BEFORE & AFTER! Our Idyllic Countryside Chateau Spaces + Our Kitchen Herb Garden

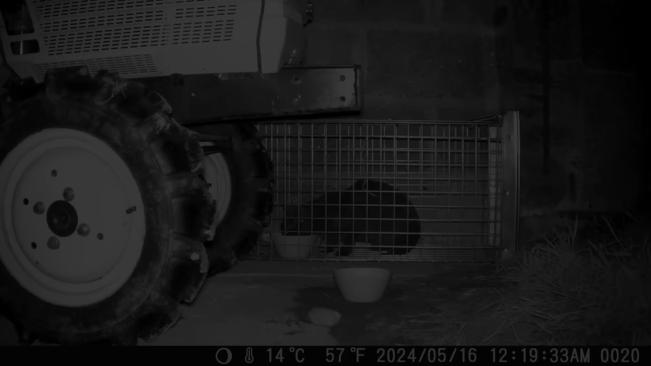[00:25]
The most important order of business, cats. There have been four new arrivals on the cat cam, so we're preparing to trap them and get them to the vet, hopefully as soon as tomorrow.
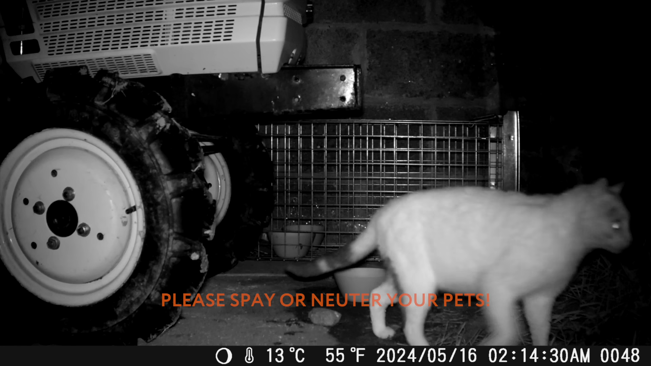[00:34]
More on this in our next video.